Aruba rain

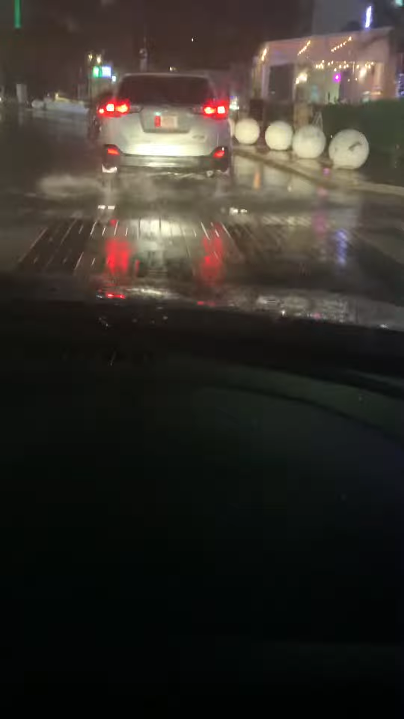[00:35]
That was a good splash of the car in front of us.
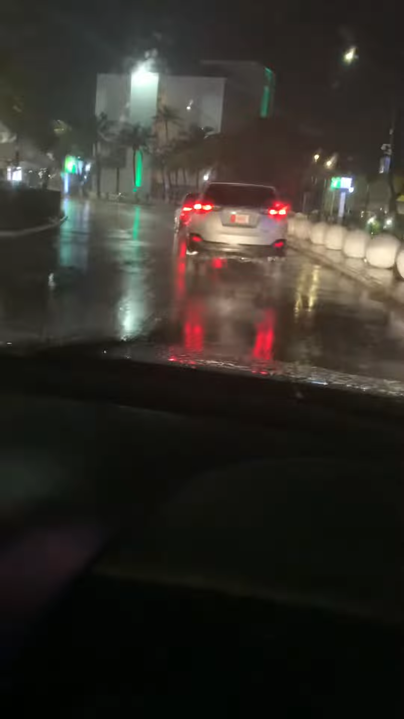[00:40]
That car's going slow, don't wait until it gets started. That's good. Splash. Looks like he's backing up a huge puddle against the speakers.
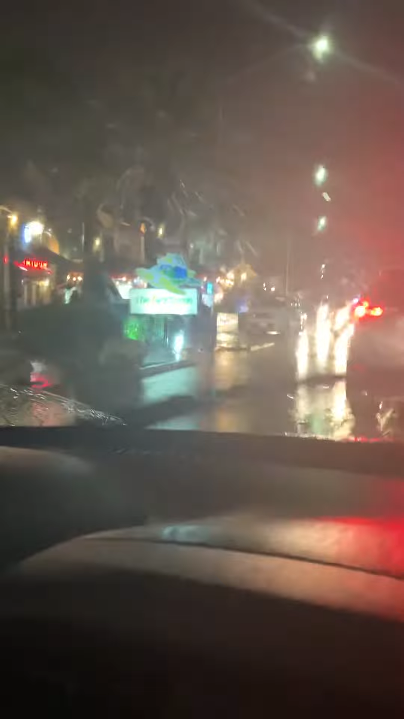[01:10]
Come on, pass us up that to you. Oh, come on, make a splash!
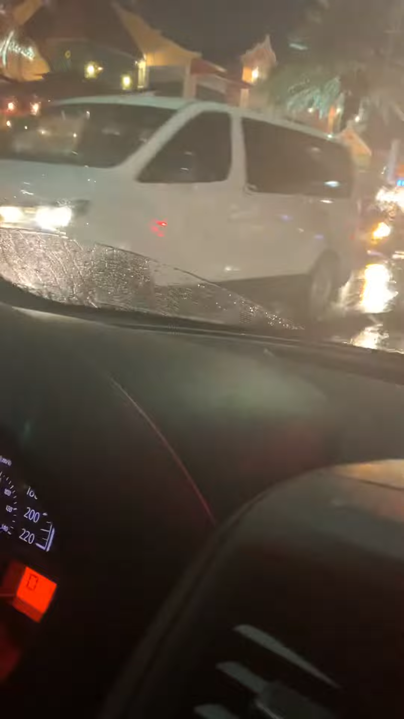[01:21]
I guess they don't want to splash me about it. I'm trying to see some splashes here. I think they're afraid to see some splashes here. They're not all from here. They're not all from here. Look at that kind of nice. Look at that kind of nice. Creek. Oh, wow! Good one right there. That's not over there, it's going over the side there.